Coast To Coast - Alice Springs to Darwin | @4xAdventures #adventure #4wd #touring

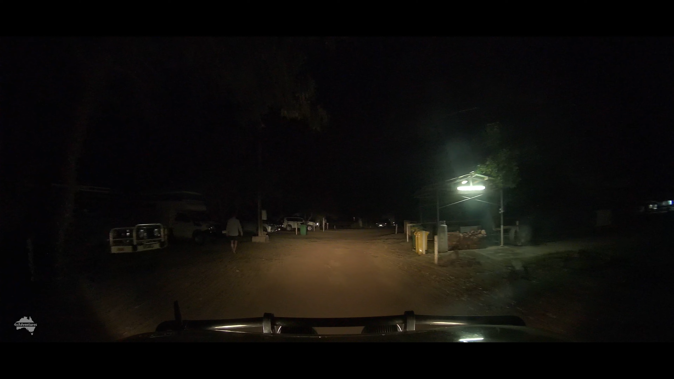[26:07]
The following morning, we left early.
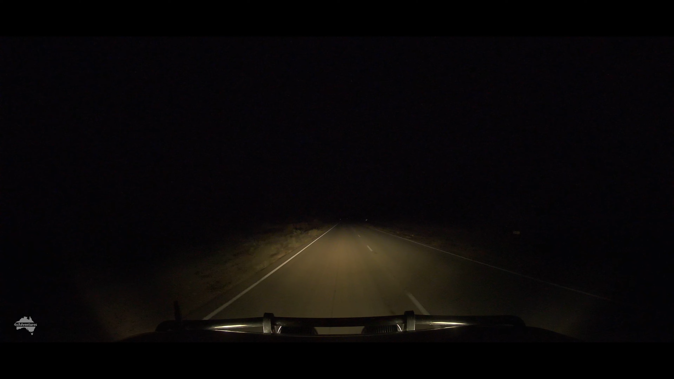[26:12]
I actually really enjoy driving in the dark, watching the sky change and the sun come up. It is a tranquil, beautiful experience.